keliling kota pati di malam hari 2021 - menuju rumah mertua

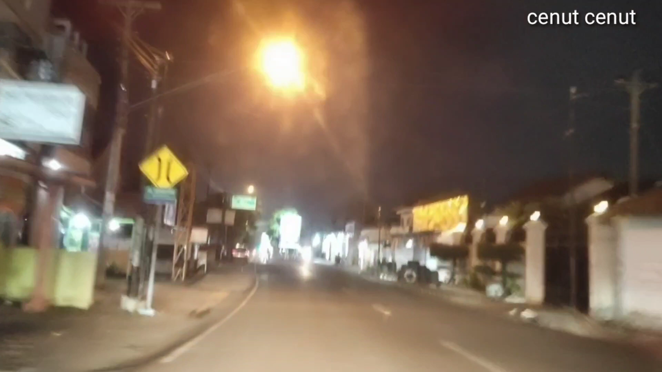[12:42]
Kalau belok kiri ini kita ini jalan dulu, ini terminal, Mbak Jenut. Iya. Ini terminal dulu. Terminal pertama di Kota Pati ya ini. Ini sudah menjadi hutan Kota Kalidoro ya. Sebelah sininya, Mbak Jenut, yang sebelah sini loh. Nah, ini dulu terminal namanya. Ini juga dulu ya, teman-teman, Pasar Yai. Iya, Pasar Yai.
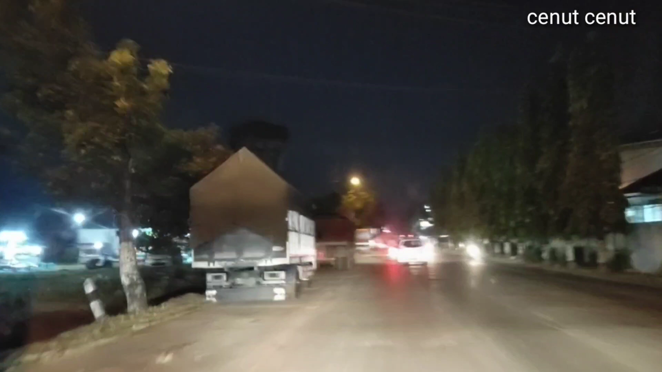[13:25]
Ya, kiri Cenut ini lapangan baru untuk para penjual kaki lima yang mungkin pindahan dari Simpang Lima dulu, teman-teman, dialokasikan ke sini, tapi ya pada nyebar sih. Ya, oh, ya Mbak Cenut, Terminal Kembang Joyo. Dulu ya. Ya, namanya pertama kali itu Terminal Kembang Joyo. Di situ terus ada pasar ya, namanya Pasar Yai.
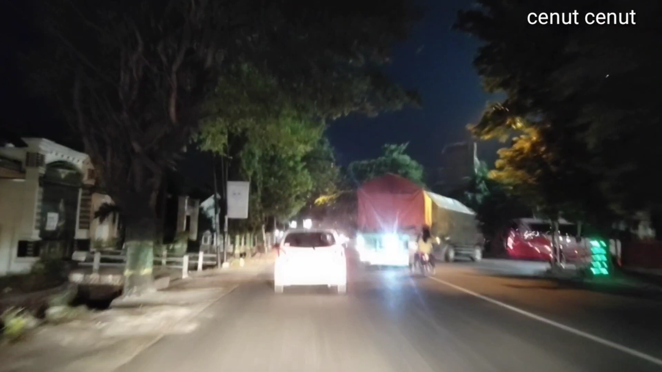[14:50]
Rembang Surabaya lewat sini. Terus ini kita menuju ke arah Juwana. Ya. Lurus saja ini ya, teman-teman. Di sepanjang ini juga terdapat pabrik kacang Garuda. Terus kecap lele. Kecap lele itu di sini ya, teman-teman. Ya, mungkin ada yang kangen dengan kecap lele. Nah, itu di sini.
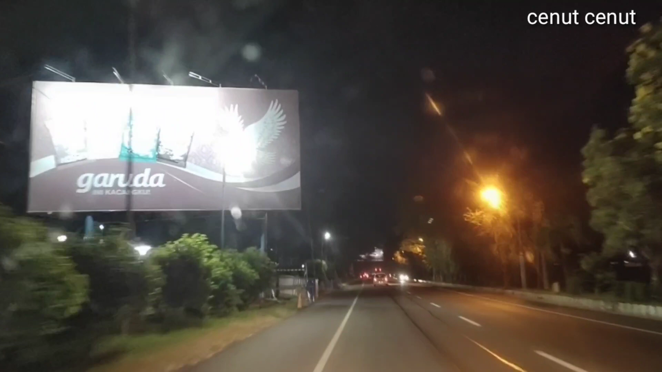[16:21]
Ya juga mungkin yang untuk kacang kulit atau apa yang ini untuk kacang atum. Nah, ini Gapura Selamat Jalan Kota Pati. Pati.
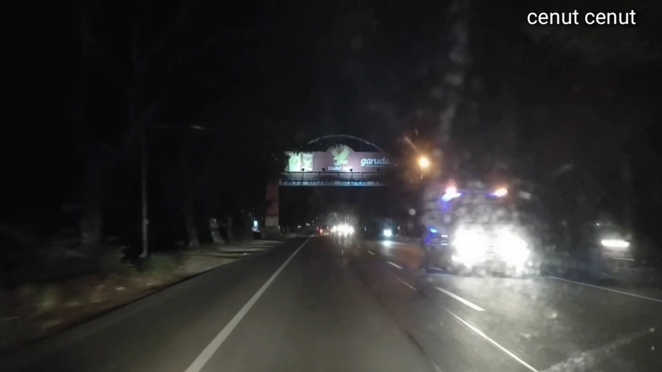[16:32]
Ya, slogannya Pati Bumi Minatani. Kita lewat di Jalan Lingkar saja ya Pak Joko ya, supaya teman-teman tahu. Karena anu baca lewat situ kan ditutup. Iya, karena ada yang kondangan teman-teman. Biasanya Kacatan. Kita lewat jalan desa untuk masuk ke Sugiharjo Garas, tapi berhubung ini sama teman-teman, jadi kita lewat jalan Lingkar Selatan ya.
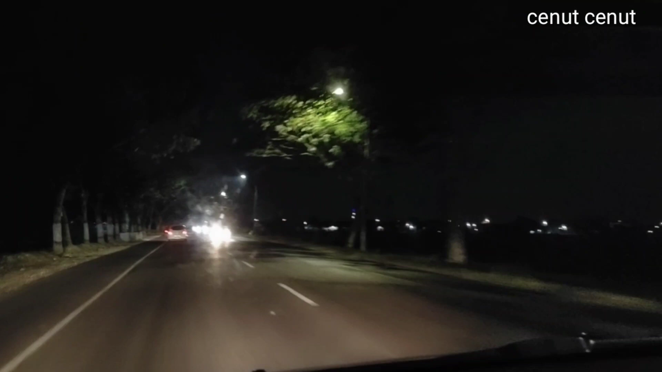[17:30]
Nah, ini sebelah kiri ini PDAM ya. Seharusnya di Gapura nanti kita belok masuk ini, Desa Sugiharjo Garas ya Pak. Desa saya. Iya. Sugiharjo Garas. Tapi ini kita lurus saja.
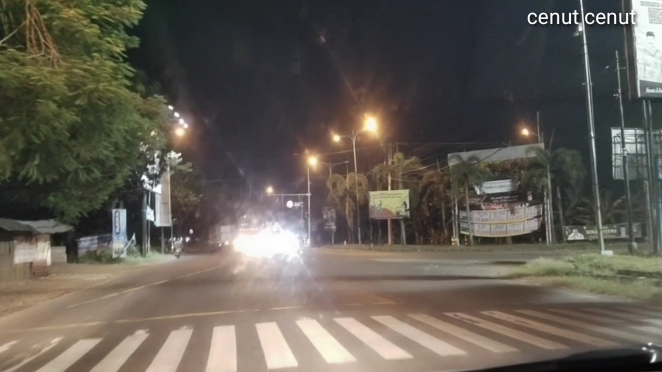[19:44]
Iya, kita sudah mulai masuk ke Jalan Lingkar, kita belok kanan. Nanti kita disuguhi kiri kanan persawahan ya. Iya. Kalau masuk ke sini nanti ini arah ke Ngantru ya Pak Joko. Iya, arah terus nanti Kudus sampingnya Kelinci berarti. Iya. Taruh lurus.
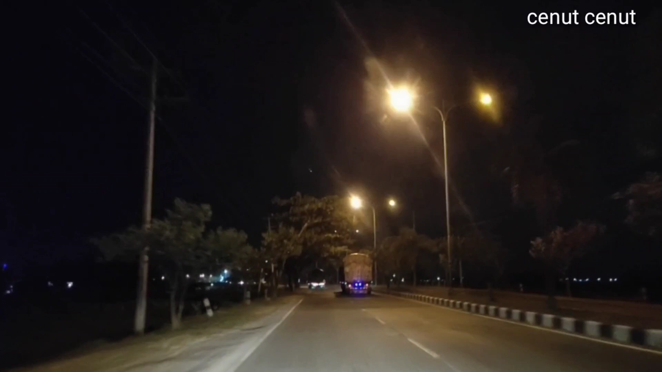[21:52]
Nah, oke teman-teman, di depan sedikit nanti kita putar. Nah, ini jalan gang desa. Ini kita lewat belakang sini. Iya.